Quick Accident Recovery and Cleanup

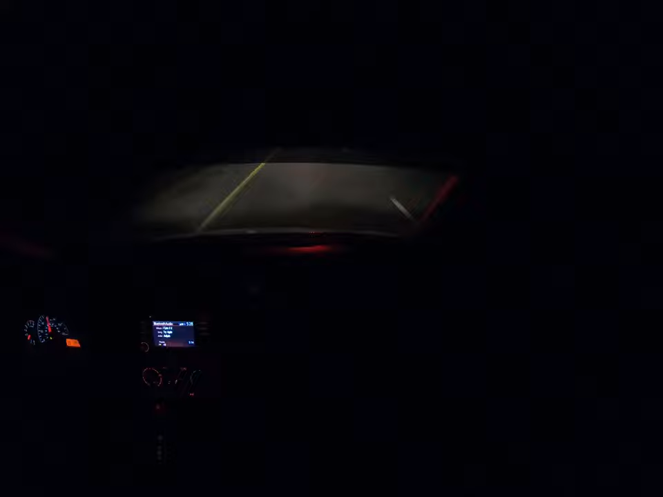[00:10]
Holy. We lost the trash can. All right. Full of cans. Anyway, we're headed out to an accident, trying to avoid other ones. I got Shawn, he's driving a service van right now, a traffic control van, and Daniel's in front of us. We're headed up to a wreck right up here at I-24. And we'll see you guys when we get on scene.
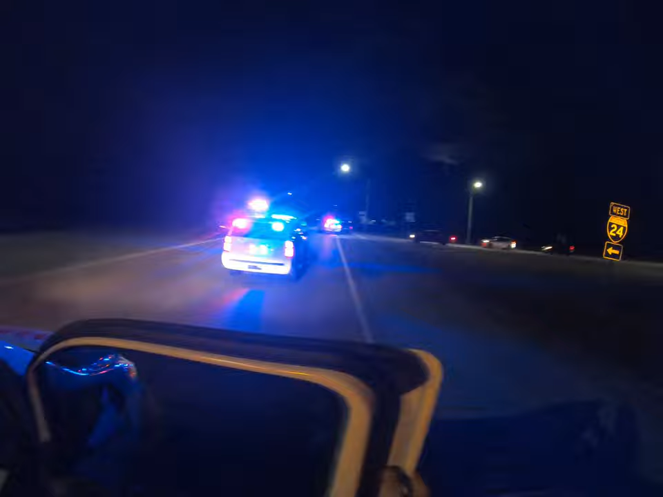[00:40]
All right, we're on scene. We're gonna set up some cones here.